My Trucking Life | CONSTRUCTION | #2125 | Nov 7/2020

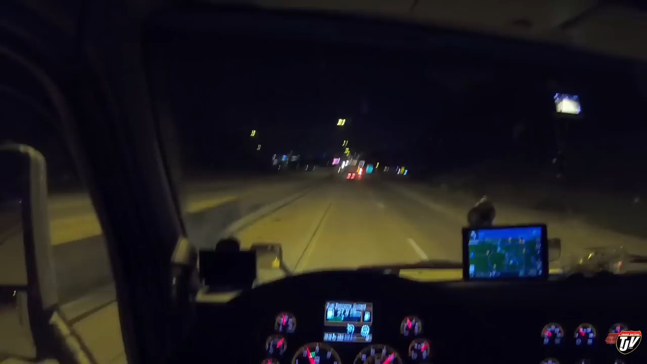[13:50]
What town are we coming into here? I think this is, what, Peoria, Illinois? Uh-oh. Saw you speeding past me before, bud. Uh-oh. Busted. We're coming into some kind of city here right now. Anyway, I figured I'd, uh, strap you to my head before I got to the city here so that when I got to you, I could talk to you for a little bit. Got to you. Got to the city.
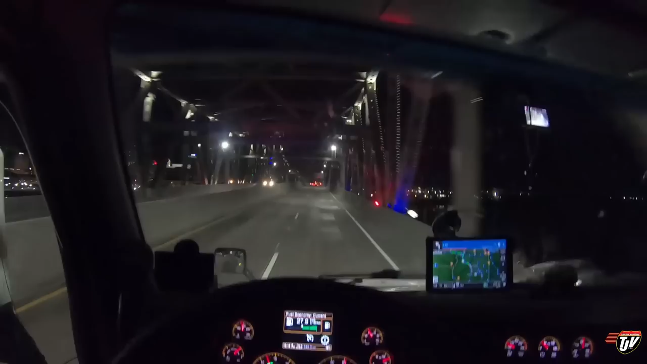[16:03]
I like it when they light up the bridges like that. It looks nice. It's kind of cool. See, there's a big downtown over there. Yes. They rolled out my window. See that? It's a big downtown. Peoria is a much bigger city than I remember. And I've been through here many times. One great thing about this job, though, is that it's always something new, right? You have your high beams on, my friend. High beams. Turn your high beams off. I'm crying out loud.
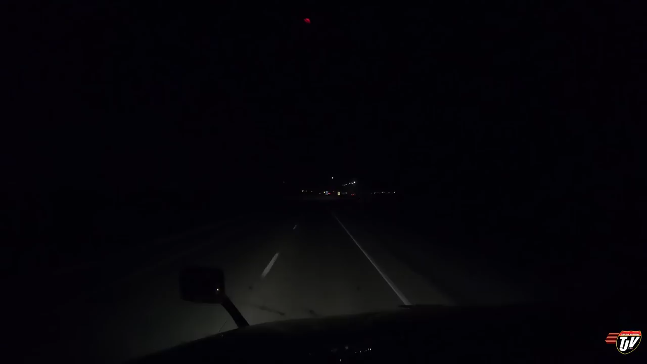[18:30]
all right boys and girls out of the darkness here is going to be a rest area we're on interstate 80 westbound now at des moines i believe no davenport sorry davenport iowa so we're a few miles down the road from the world's largest truck stop we'll maybe stop in there tomorrow and say hello for tonight i want to see if i can find a permanent spot here let's see it's like i can park at the back here but i'll be leaning the wrong way then my